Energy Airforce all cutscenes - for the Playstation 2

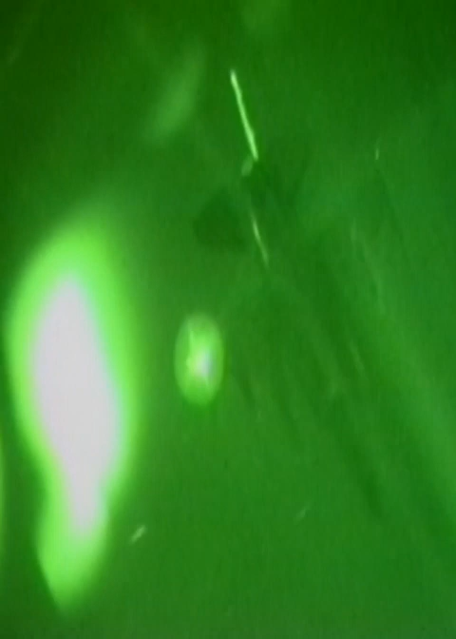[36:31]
reducing the work and load, allowing him greater focus on the threats and/or mission.
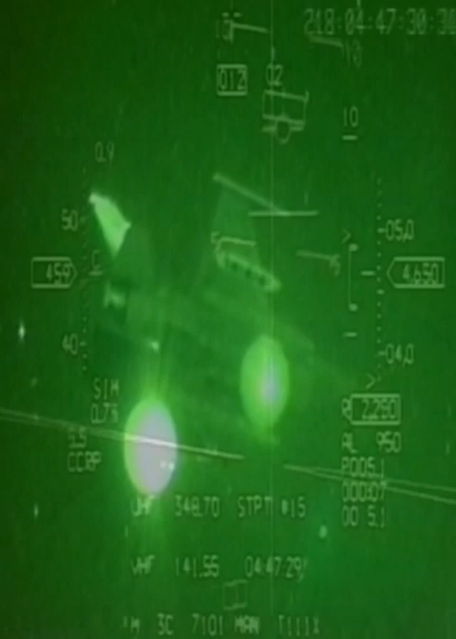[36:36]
The database terrain queuing system provided a significant benefit through the terrain queue presented into the HUD, commanding low-level flight.
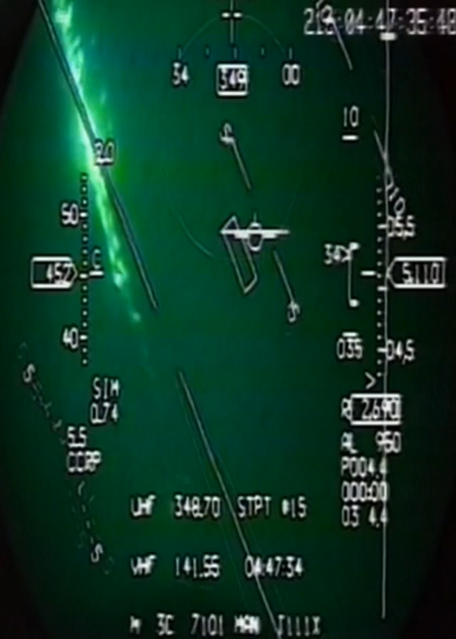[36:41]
The missions,